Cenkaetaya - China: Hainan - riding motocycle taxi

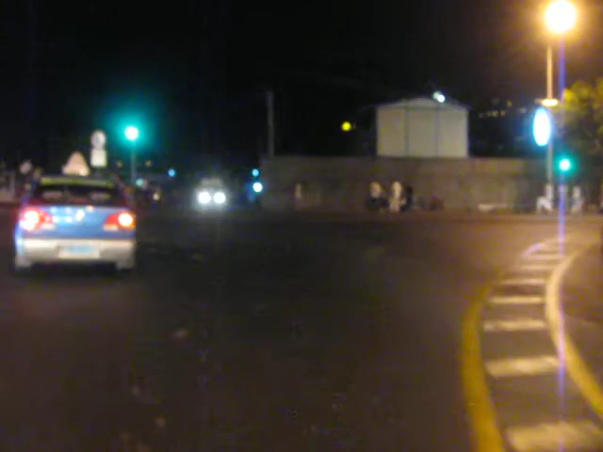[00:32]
Look at this wall. Look. That one's cool. Look at that. It's like many different ones.
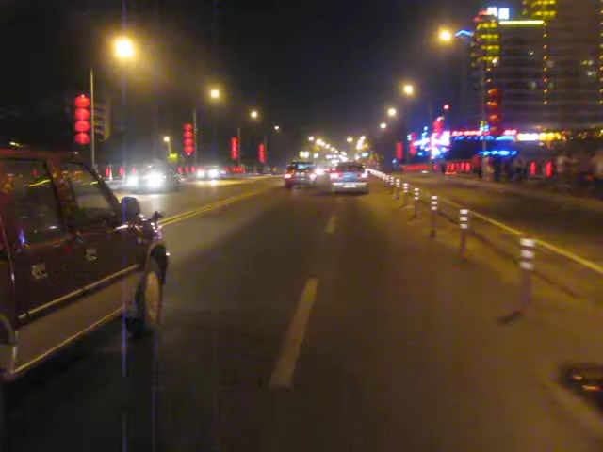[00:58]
That building is huge. Look at that thing. That thing is huge, whatever it is. I think it's a mountain.